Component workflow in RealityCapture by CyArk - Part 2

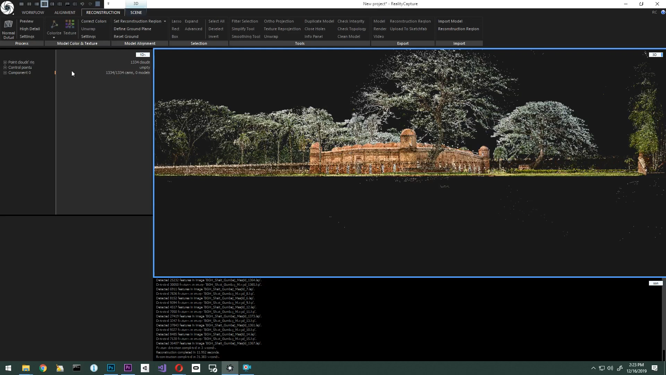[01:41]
To select the inputs, you can select them under the 1DS view or use the camera lasso under the alignment tab. In your 1DS window, the selected inputs will appear. We'll scroll down to lock pose for continue and say yes. And then under prior pose, we'll set the absolute pose to locked.
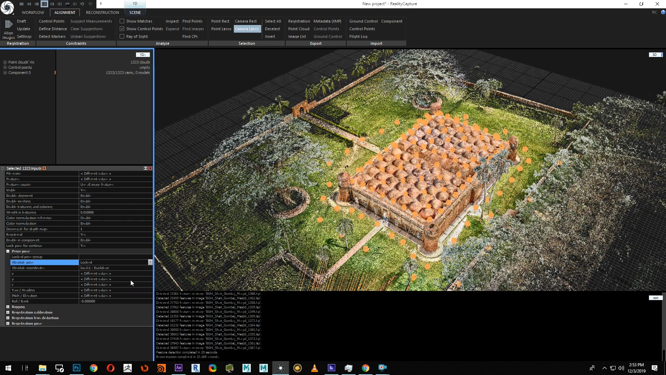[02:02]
This will ensure that the location and position of the scans will not change as we move forward. The next step is to use the previous RC align components, which are the photogrammetry interior,
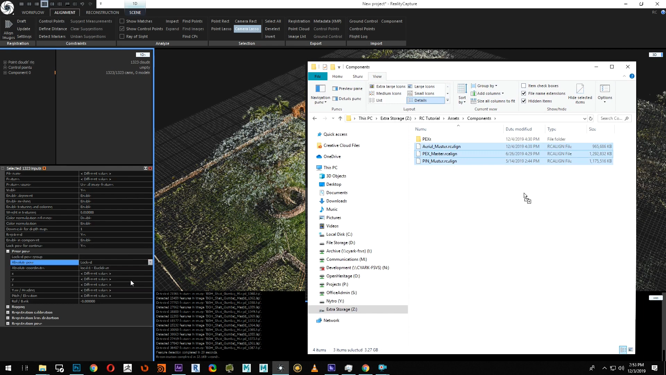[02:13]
the photogrammetry exterior, and the aerial components. We'll drag and drop the RC align files directly into the window.
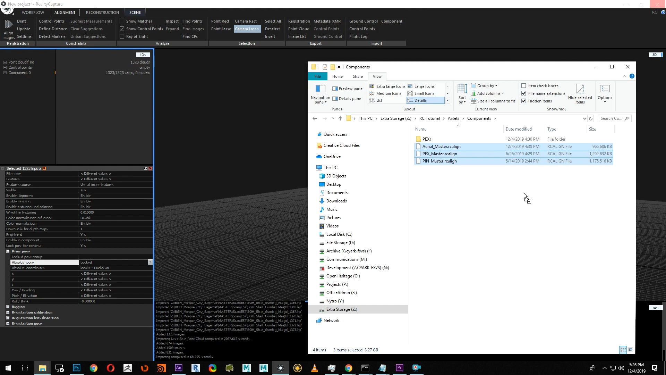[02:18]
In the 1DS view,
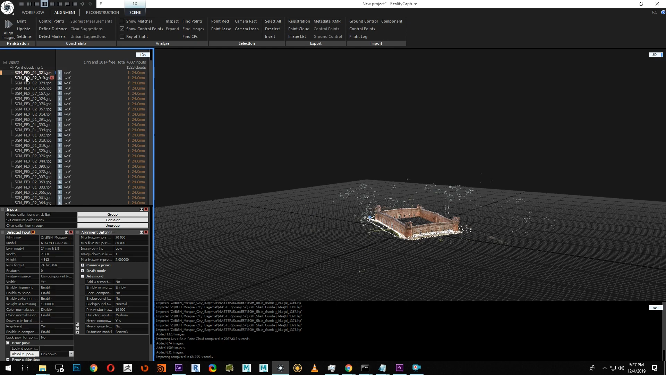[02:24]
we will select all of our photographic inputs and we will set the prior pose to unknown. This is done to remove the GPS information from the aerial imagery and allow this component to move to the laser scan data.
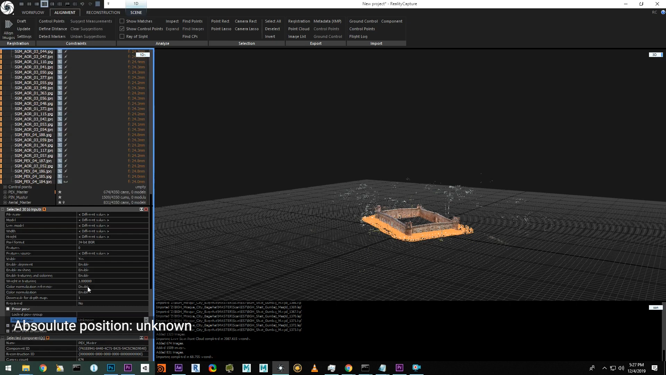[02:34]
Prior to alignment, let's go to alignment, settings, click advanced, and under merge component only, let's set that value to true. This setting will allow you to join the components only. RC will not look at new images or cameras while performing the alignment. This creates a faster alignment between the components. We have our detector sensitivity set to medium.
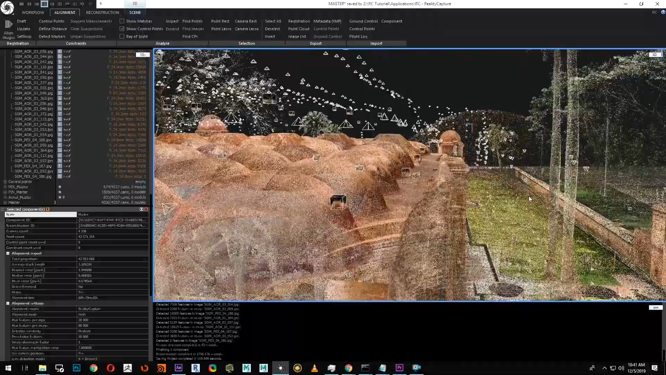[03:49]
And now let's look at the third one here.
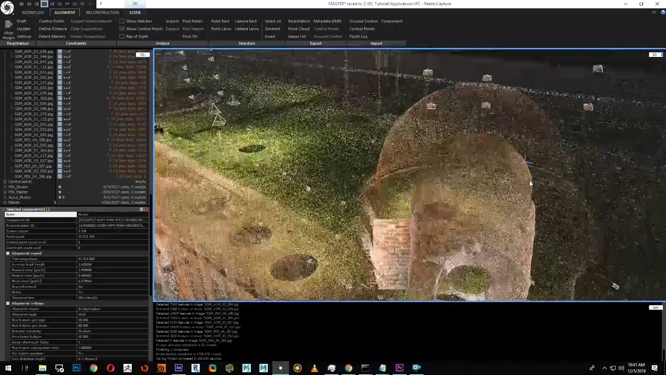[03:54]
The alignment here is spot on as well.